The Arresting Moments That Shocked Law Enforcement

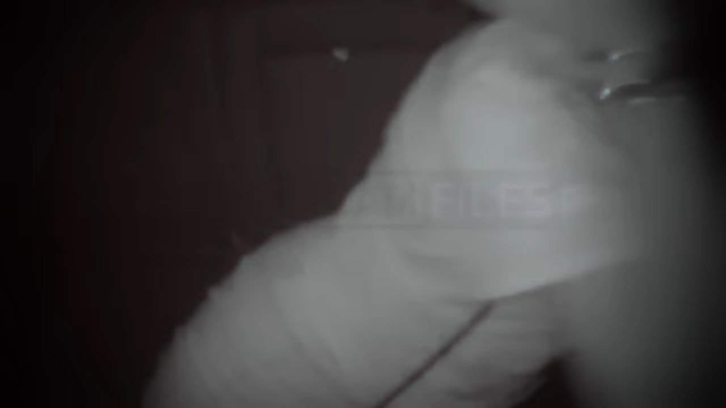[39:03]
She started to throw a temper tantrum inside the cruiser.